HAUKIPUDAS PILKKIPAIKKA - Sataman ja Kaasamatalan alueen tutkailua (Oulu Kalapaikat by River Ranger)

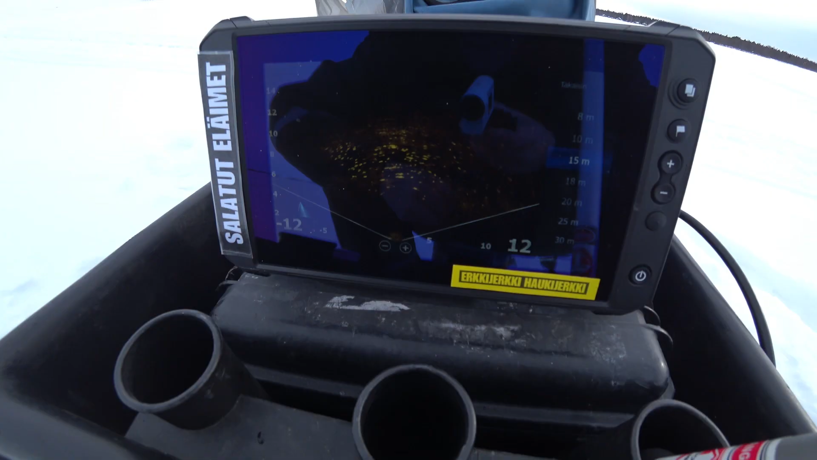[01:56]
No niin, nyt löytyy aika lupaavan näköinen mesta,
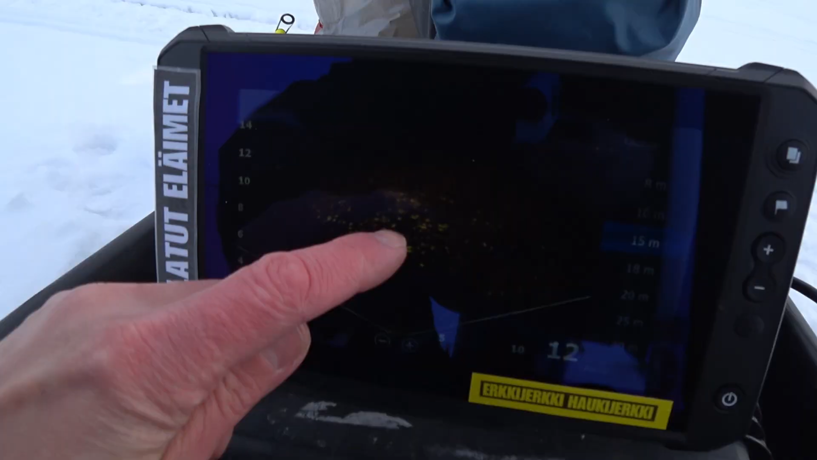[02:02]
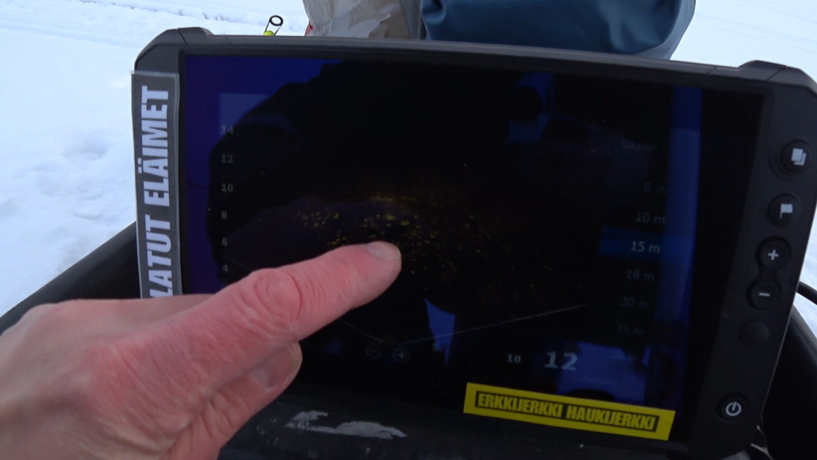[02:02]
missä olisi aika paljon täppää ainakin ruudulla.
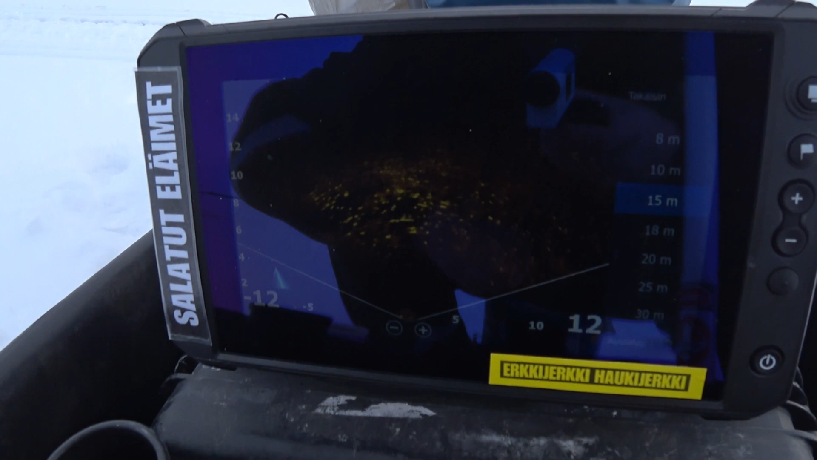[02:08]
Ja tässä on vanhoja reikiäkin, missä on vähän jotain meihemin jälkeen.
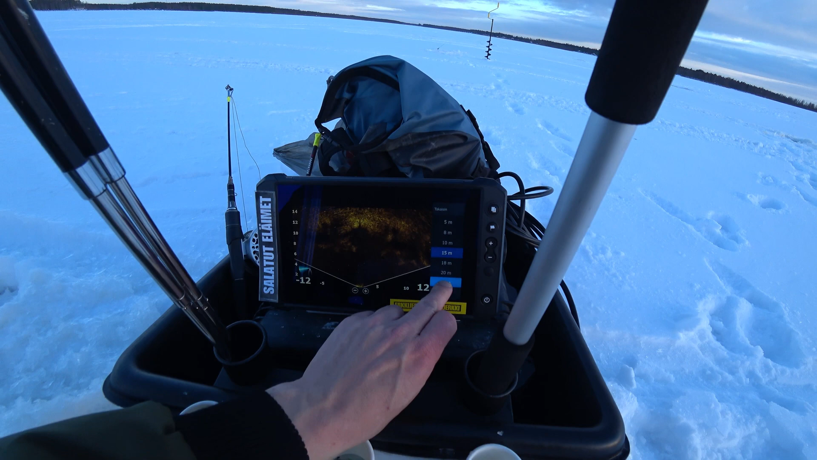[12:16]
parvet on kyllä kotona.
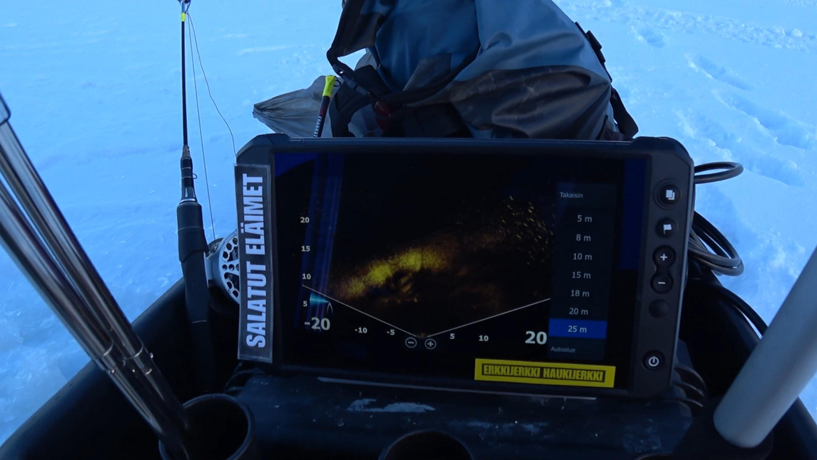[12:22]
Niitä kyllä täällä näkyy, mutta ne säikkyy aina kun kairaa reiä. Aivan käsittämät. Heti lähtee karkuun. Saa reijän kohdilleen, niin se on siinä. Mutta jotain siellä, jotain möyryä menee koko ajan.
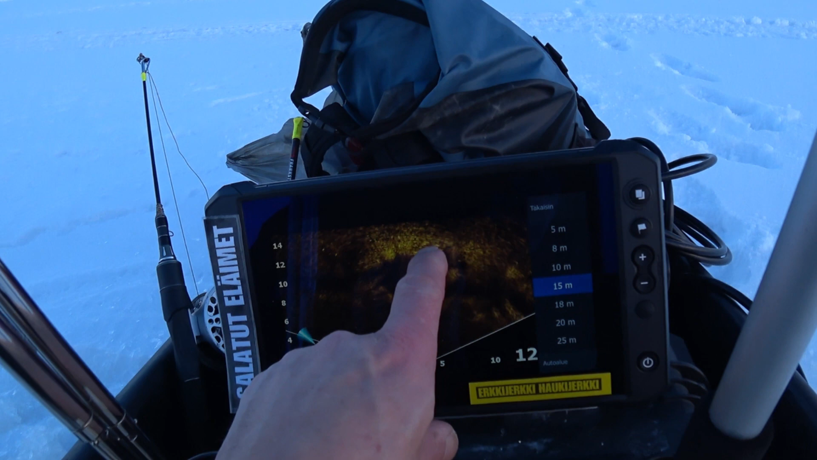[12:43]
Luultavasti niitä isoja särkiä,
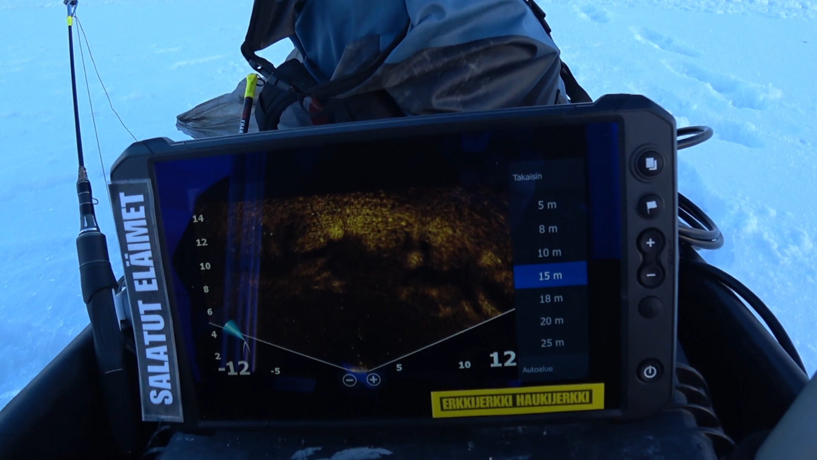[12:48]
mitä tossa jo tulikin jonkun verran. Tää on se sama kohta. Mutta kyllähän siinä tietysti ahveniakin voi olla apajilla.
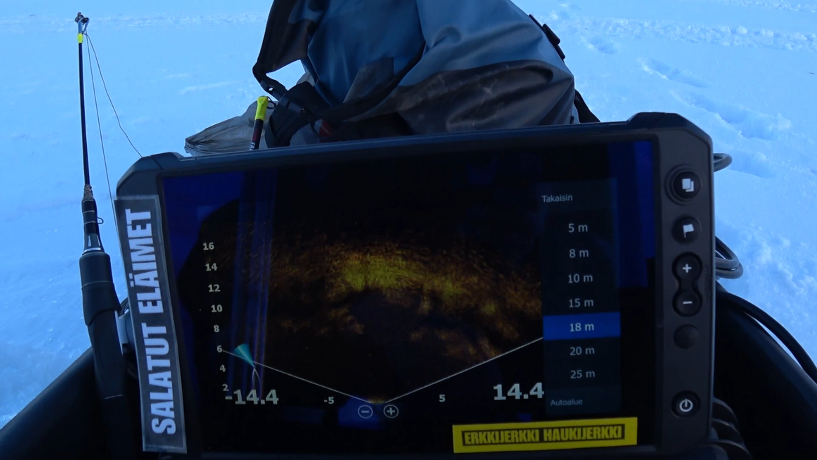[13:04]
Mutta siihen päättyy tämä haukipudas tutkailu.
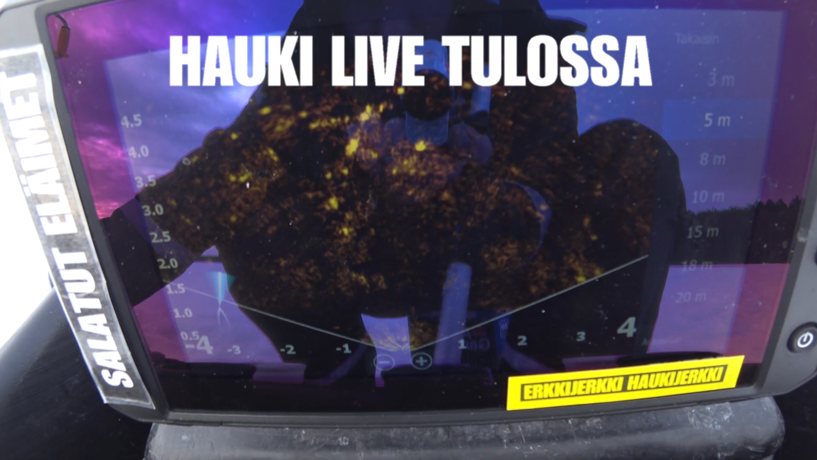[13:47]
Ai, aika karva. Ei ole ihan metrinen toi toinen, mutta nytkö tulee?
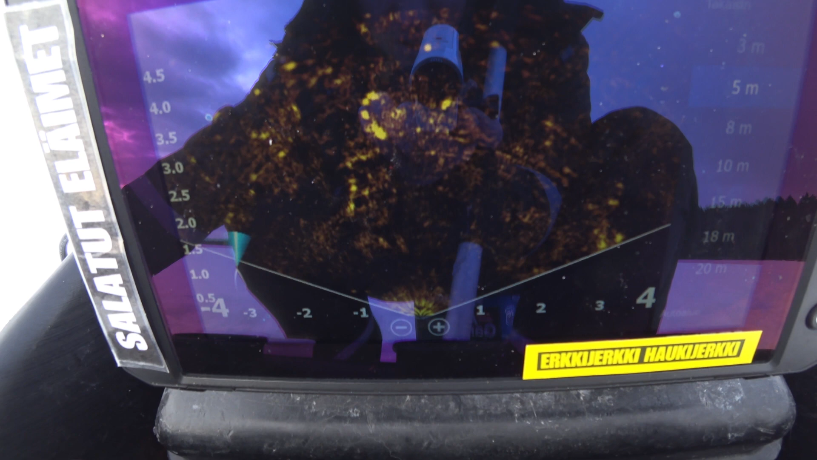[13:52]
Nyt ottaa. Nyt palaa hermo. Siinä on täky edessä.
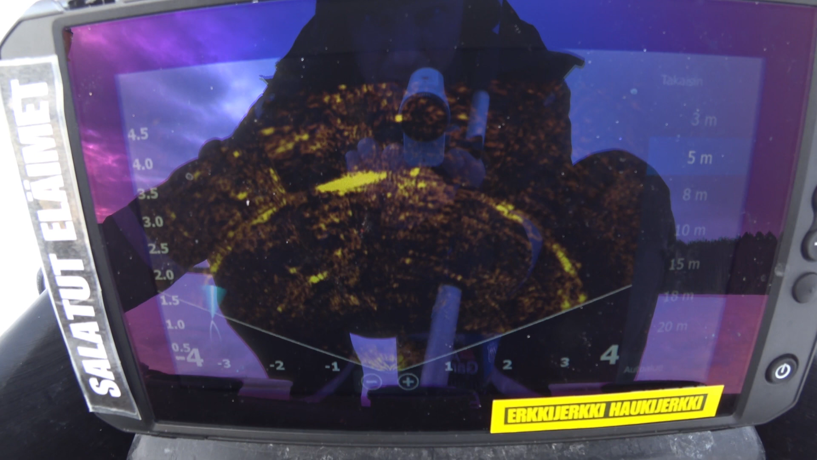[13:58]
Ota. Nyt päästään näkemään, että mikä siellä on.
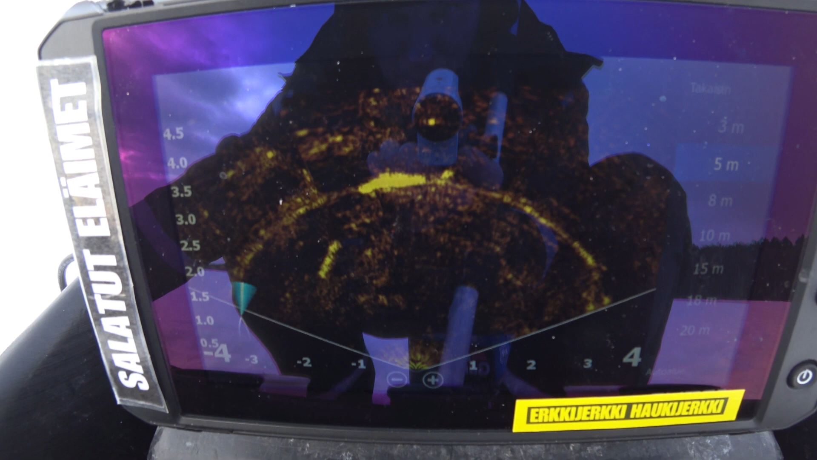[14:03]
Nyt se kilpailija tulee pyörähtää siihen. Ihan lähellä.
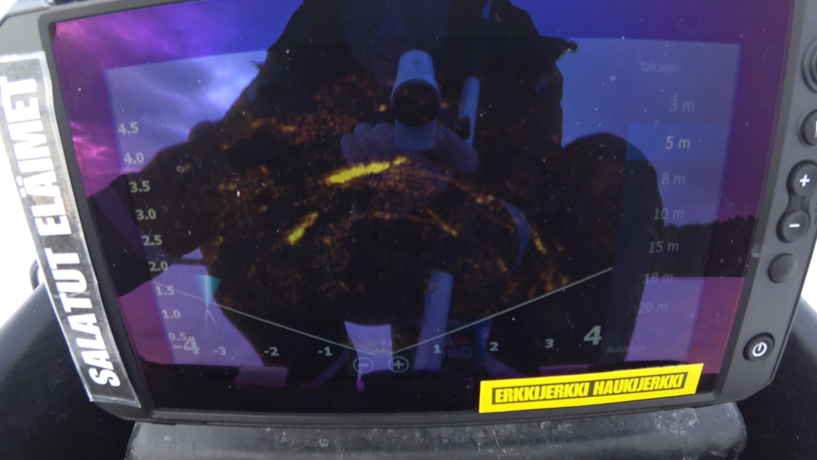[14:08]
Niin jännä. Tärisee kädetöinen tärppiä. Jos ei se ota, niin toi kaveri ottaa.